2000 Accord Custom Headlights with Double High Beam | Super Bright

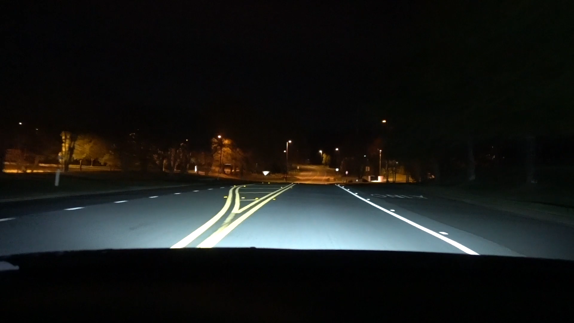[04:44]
it's super bright It doesn't look super bright in camera, but trust me, it's really bright.